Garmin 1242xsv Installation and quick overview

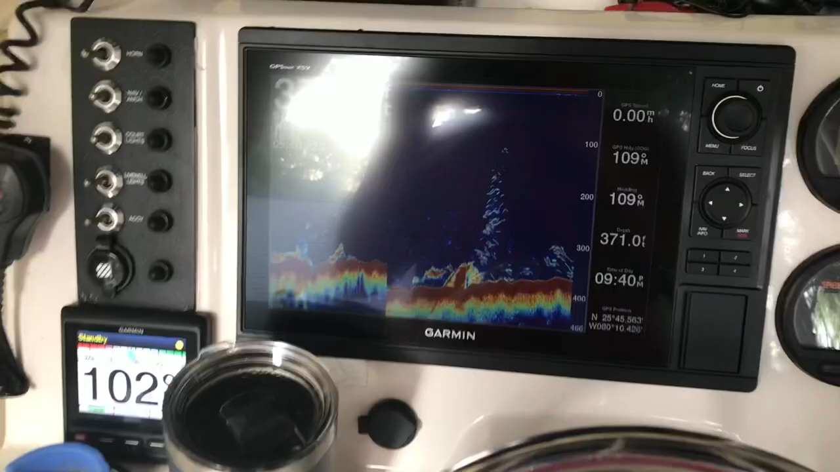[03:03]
all right so this is my Garmin it is the 1242 and
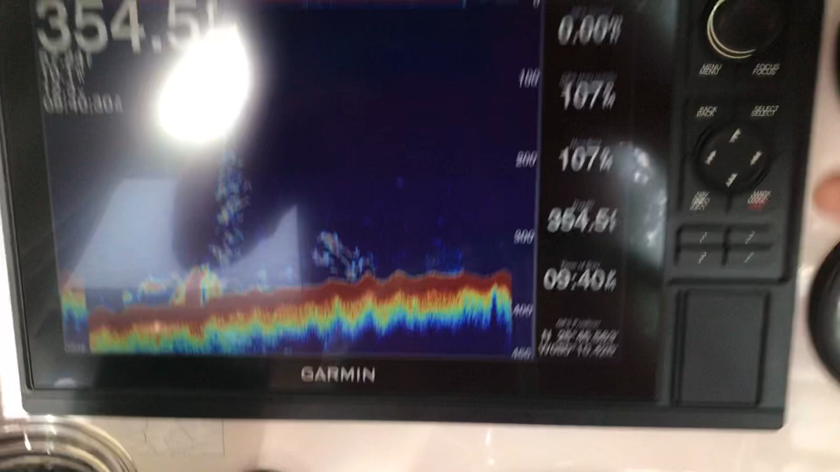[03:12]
this is just running
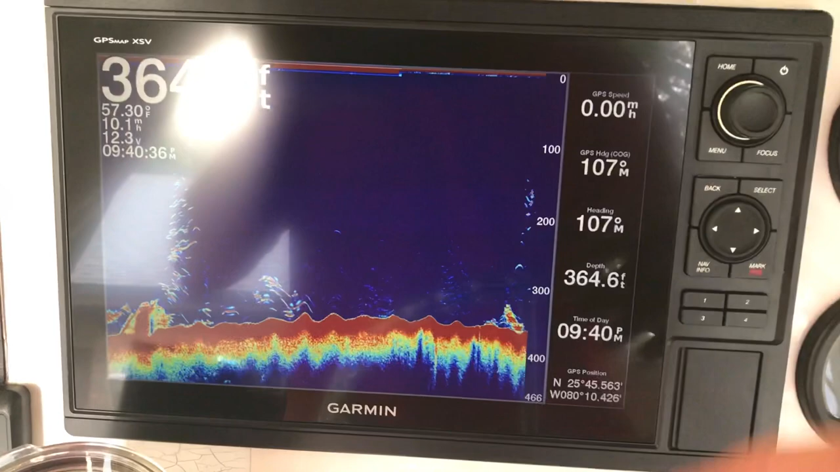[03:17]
On screen: depth 364.6 ft, water 57.30°F
a program so a lot of cool features that's just traditional
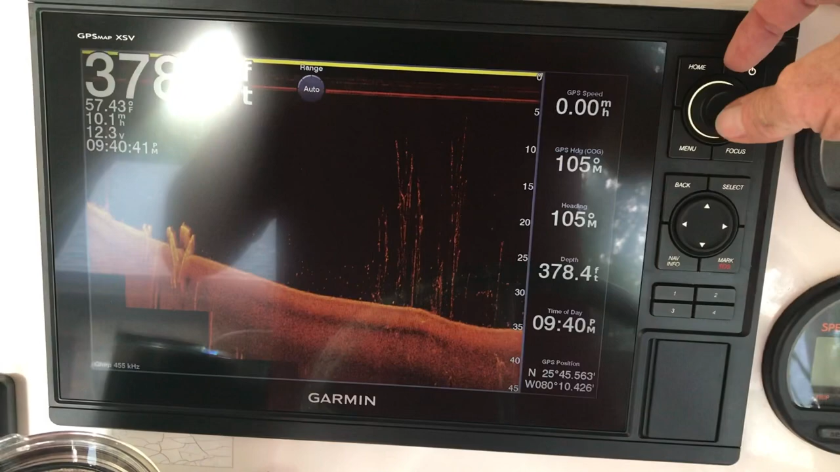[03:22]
On screen: speed 0.00 mph
there's the clear view inside imaging
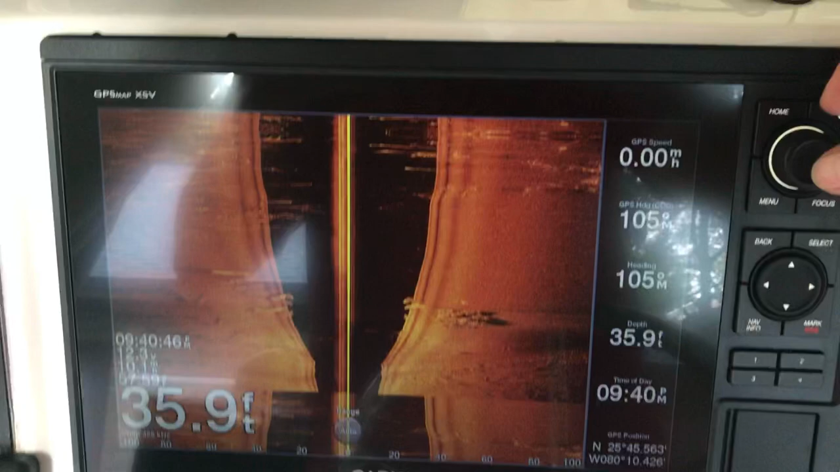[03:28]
On screen: depth 35.9 ft, speed 0.00 mph
you can do a split screen
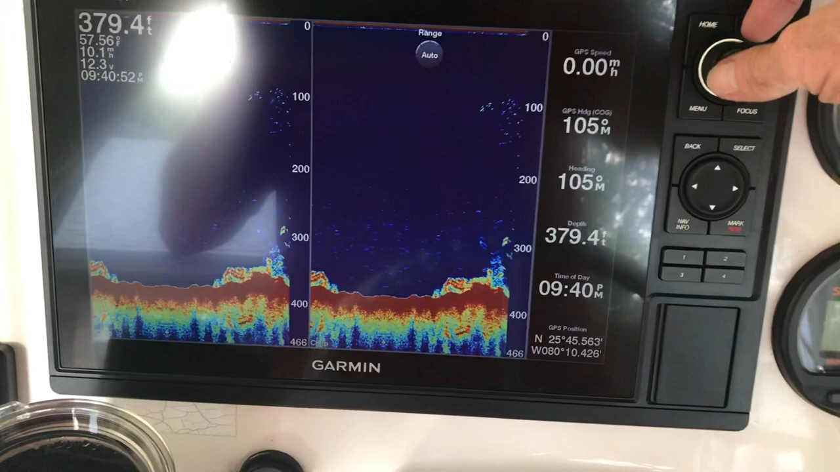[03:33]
On screen: depth 379.4 ft
it even has forward imaging so it can see in
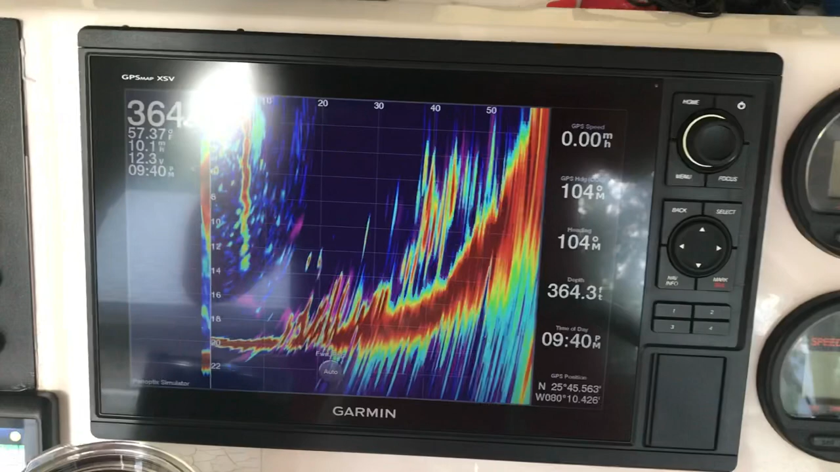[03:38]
front of the boat which is pretty neat I flip over to
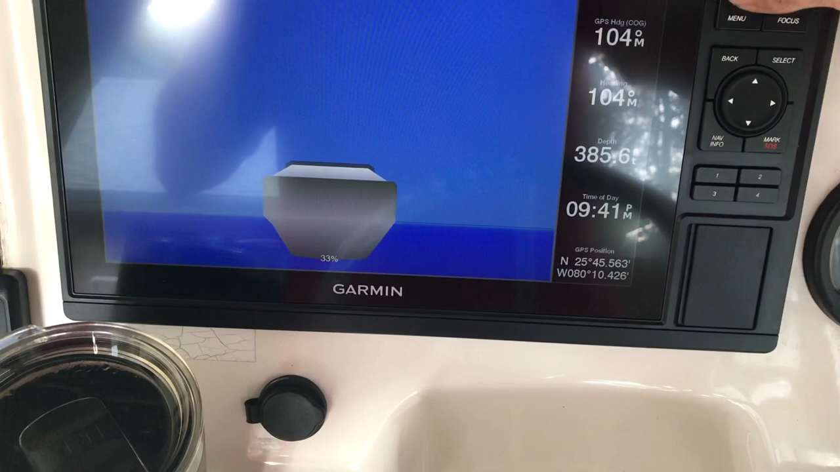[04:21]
the same thing you can change the angle the
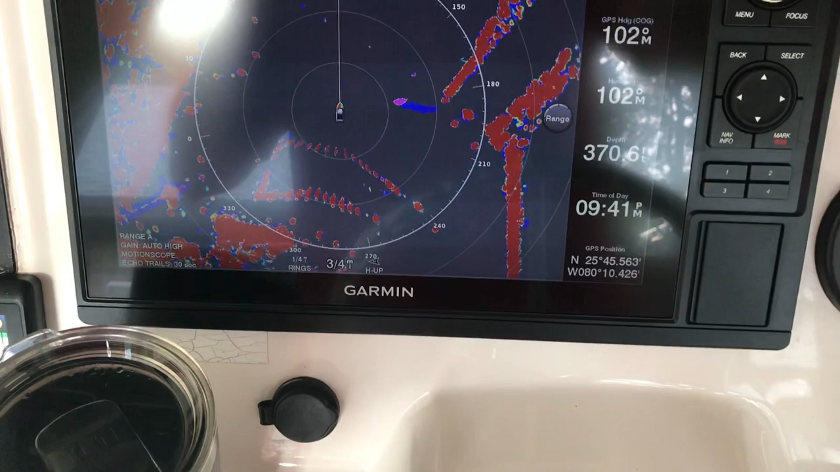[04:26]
radar overlay on the map sure you've seen radars before
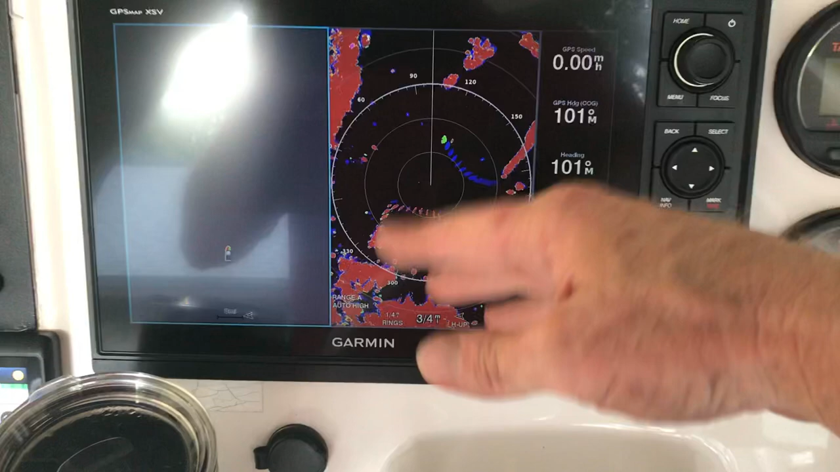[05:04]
map and the radar at the same time that's pretty neat so you can actually see what's out ahead of
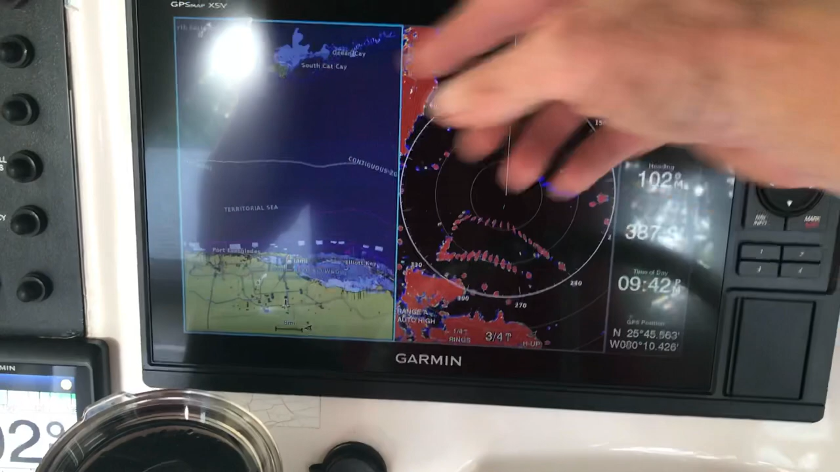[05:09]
you and I can see boats moving you know towards me or away